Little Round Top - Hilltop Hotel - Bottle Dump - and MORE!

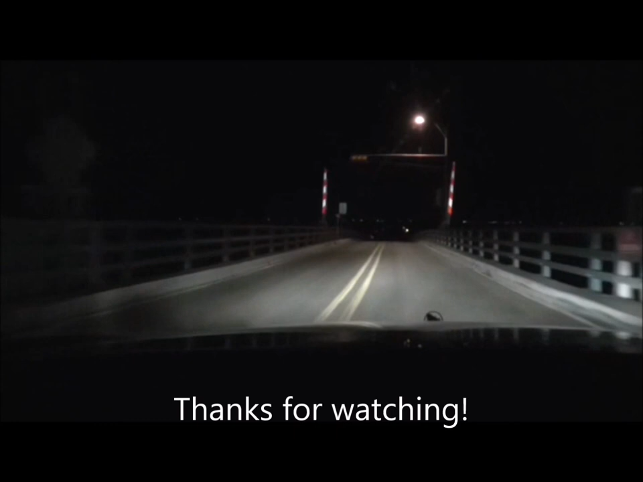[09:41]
Oh, we got our little headlight on. Now we can see. And we're going to go see what we can find.